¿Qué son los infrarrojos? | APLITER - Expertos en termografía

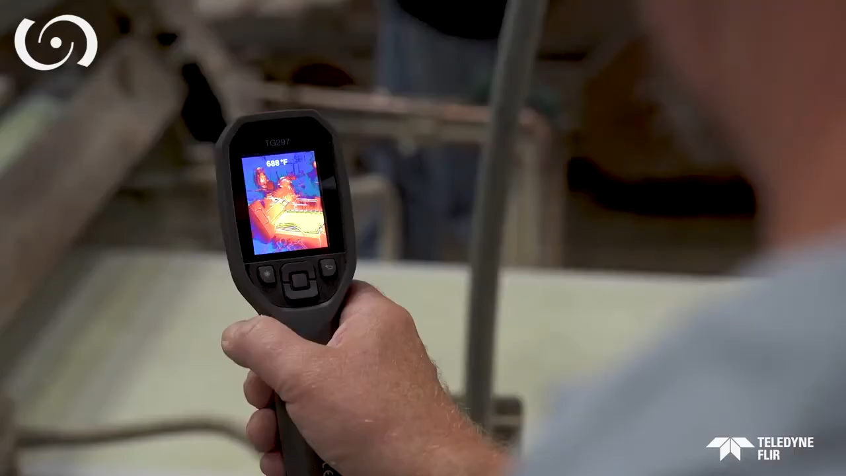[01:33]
Today, we can clearly see the heat, and that pays off in so many beneficial ways.
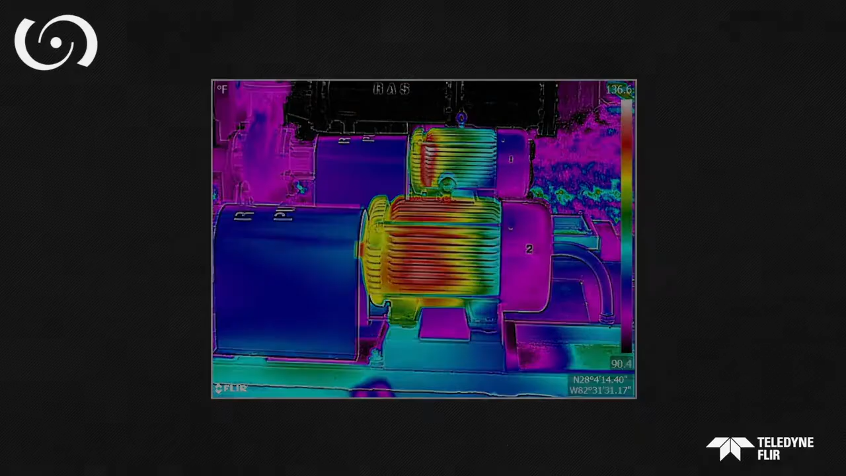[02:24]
On screen: scale top 136.6°F, scale bottom 90.4°F
recognizable thermal image, even of something in total darkness.
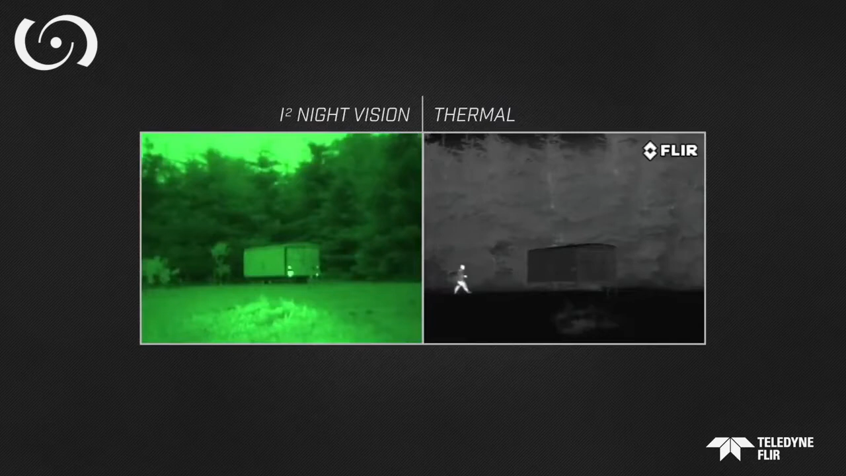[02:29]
This isn't like typical night vision, which requires and amplifies small amounts of visible light.
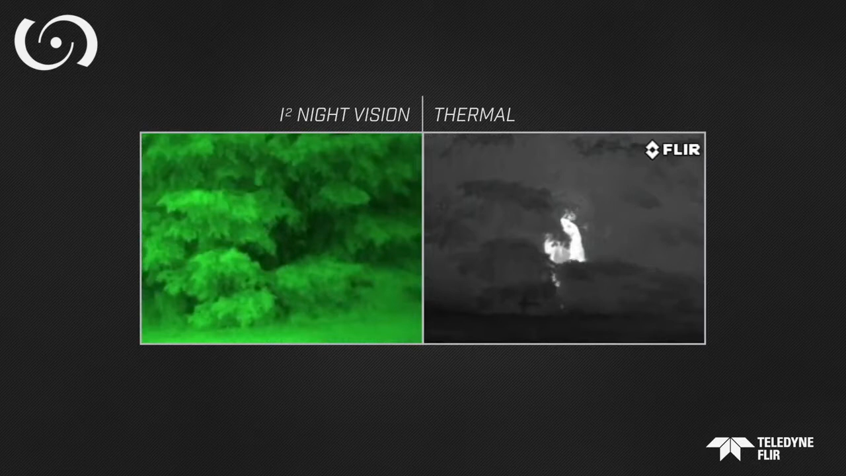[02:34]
Thermal or infrared cameras don't need any at all.
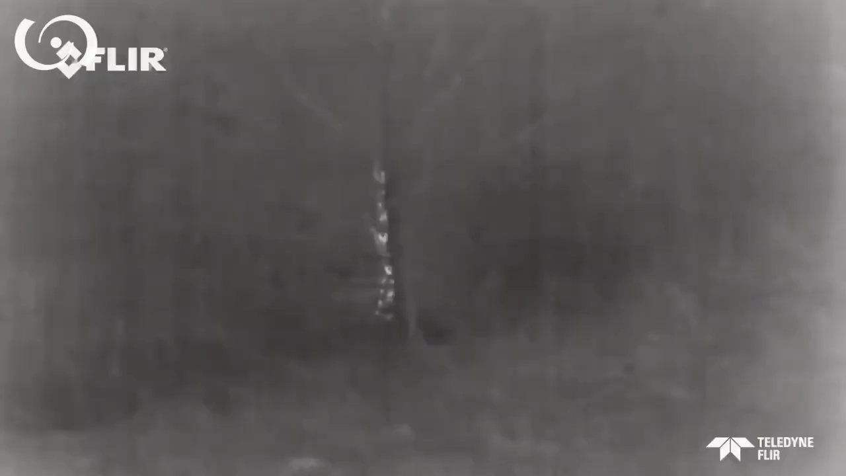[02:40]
They are highly useful and effective in the light of day or dead of night.
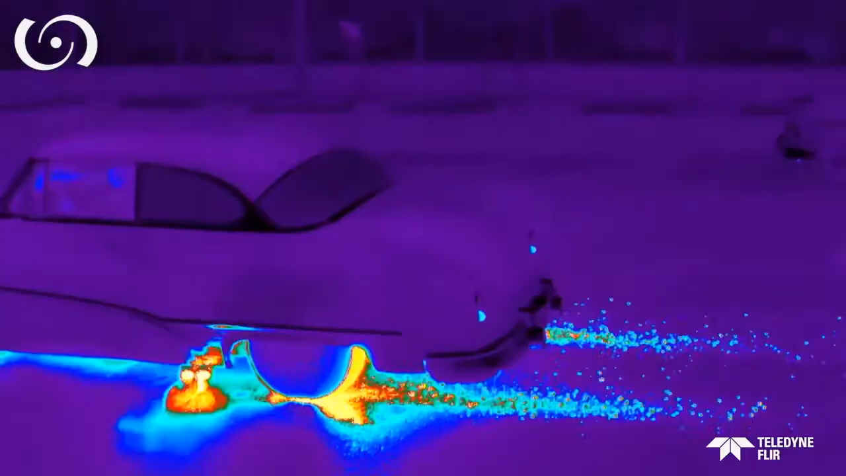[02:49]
The ability of a thermal camera to detect and visualize heat in fine detail,
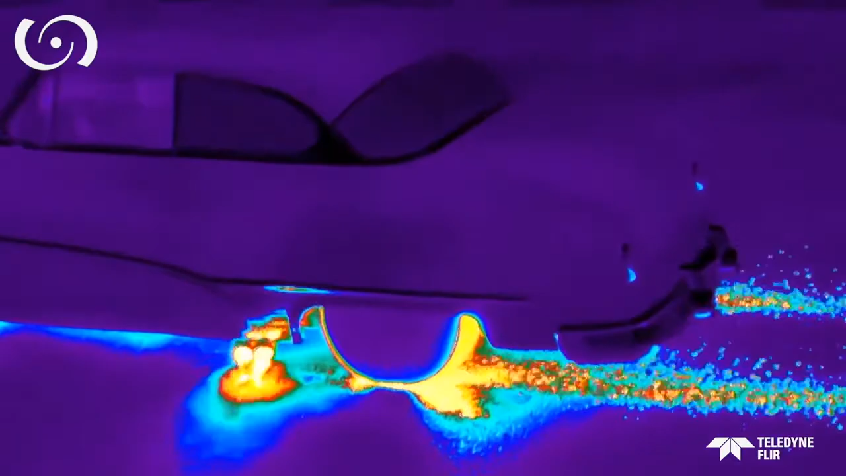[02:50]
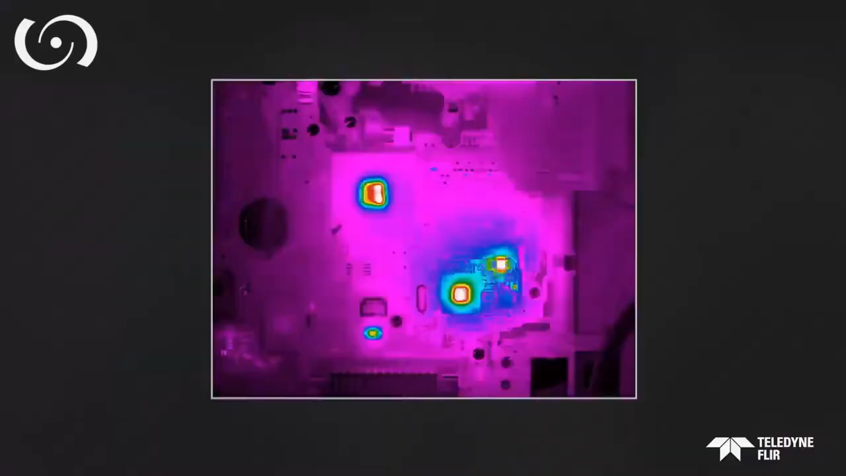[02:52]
and from great distances, depends on the type and sensitivity of its IR detector.
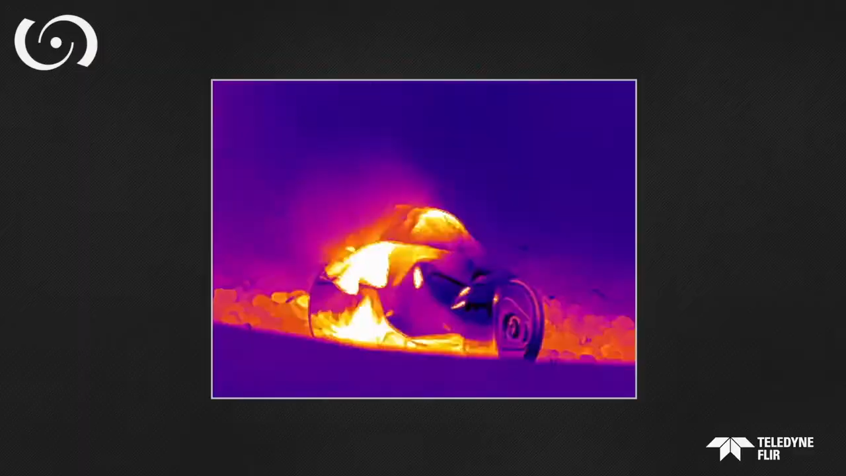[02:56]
Cryogenically cooled mid-wave detectors are extremely sensitive.
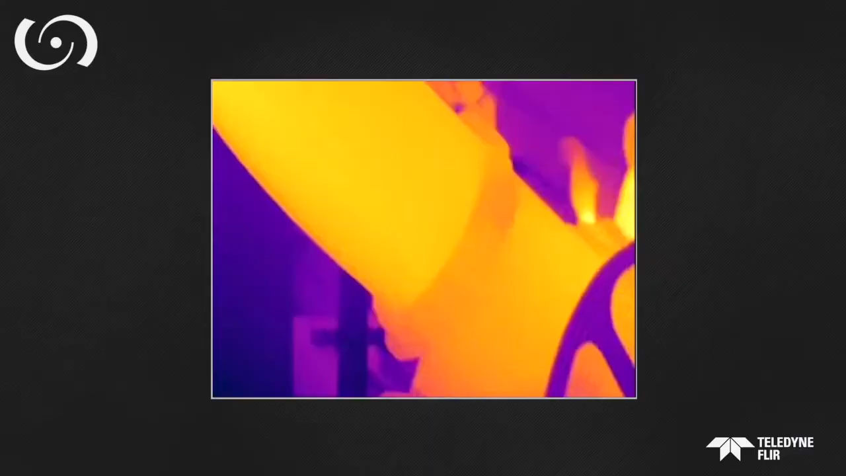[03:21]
Economical uncooled handheld cameras do an excellent job sensing long-wave radiation.
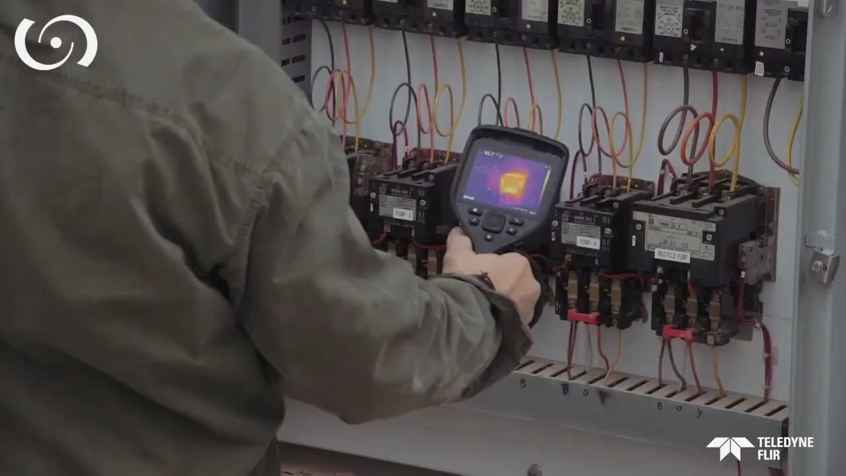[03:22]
Technicians use them to quickly see signs of overheating,
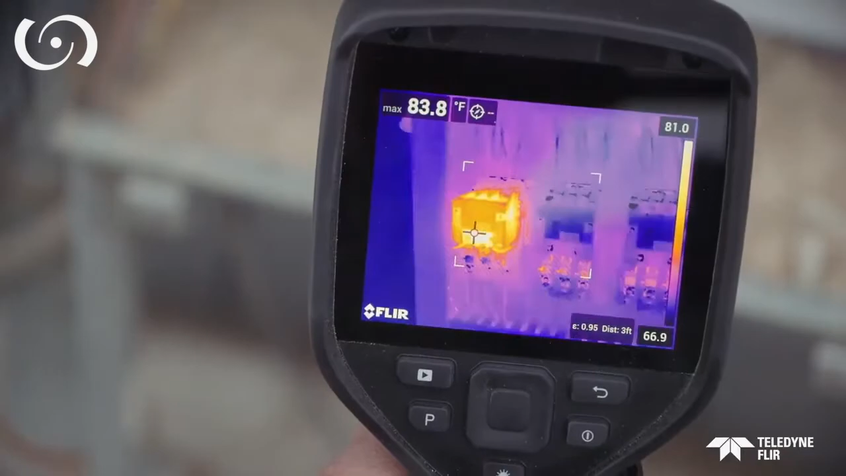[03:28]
On screen: max 83.8°F
which can help prevent unplanned shutdowns,